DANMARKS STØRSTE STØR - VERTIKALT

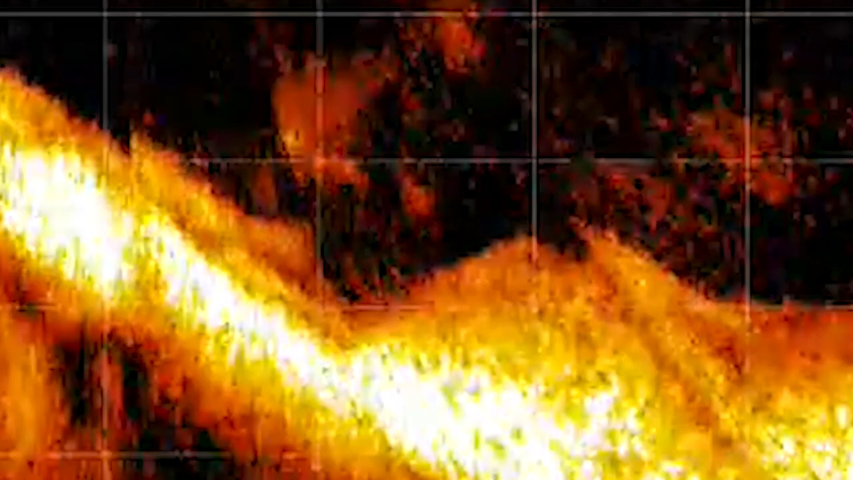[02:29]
Nå, så kogede jeg den store, jeg simpelthen jagtede den et stykke tid, og jeg kunne tydeligt se på løret, at det var en af de rigtig store, jeg fiskede til.
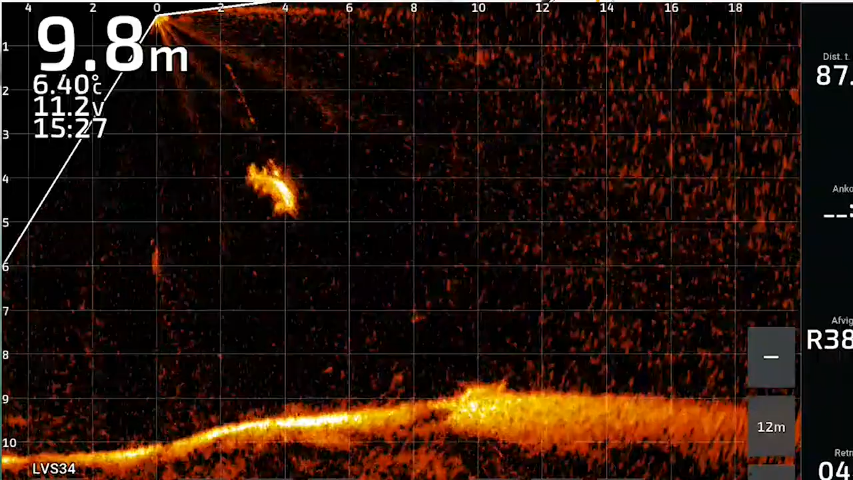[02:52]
On screen: depth 9.8 m, water 6.40°C
Der var faktisk to store, og så tog den kraft ad mig, og nu har jeg bare haft den på, jeg ved ikke hvor lang tid, og det er så småt ved at blive mørkt her, så det er lige lovligt spændende. Den bliver sandsynligvis lidt uhåndterbar, så jeg har prøvet at ringe til Søren, men alt er vådt, og jeg har ikke lige Sørens nummer, og hvad hedder det, der er vanddroer på skærmen, så det er næsten umuligt at få et nummer frem. Men nu har jeg fået fat på Søren på Messenger, så han lige kan komme og hjælpe mig med 7-9-13, hvis det lykkedes at få den ind. Men hold kæft, der er smæk på den her fisk, der er dog så færdig mand.
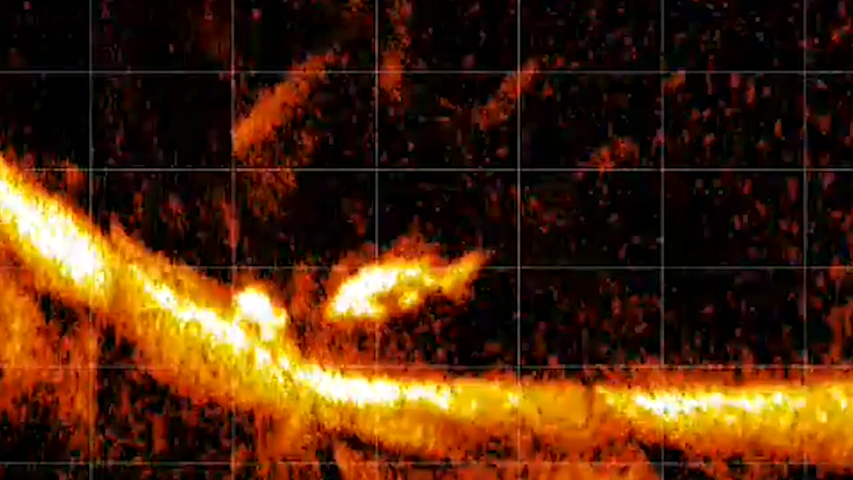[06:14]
Og de stod lige ved siden af dem. De var ret tæt på hinanden. Så ja, det var godt, at du fik den ene af dem. Og det var sgu godt, at du kom, Søren.